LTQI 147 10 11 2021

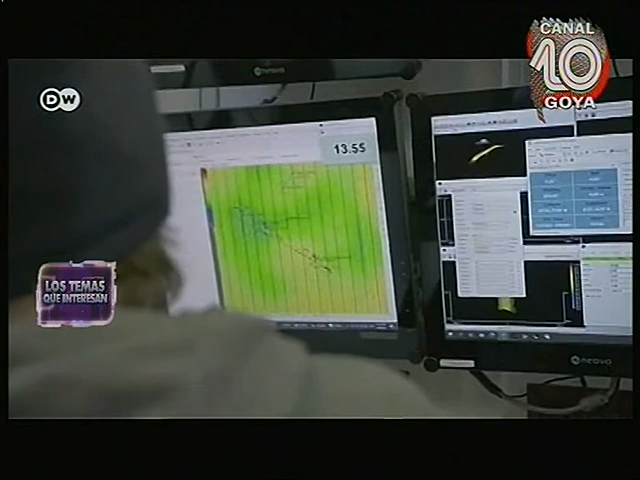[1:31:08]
Gracias a los datos proporcionados por el sonar, hemos comprobado que en las zonas de dragado ante la playa de Westerland todavía se pueden apreciar las huellas de la primera extracción,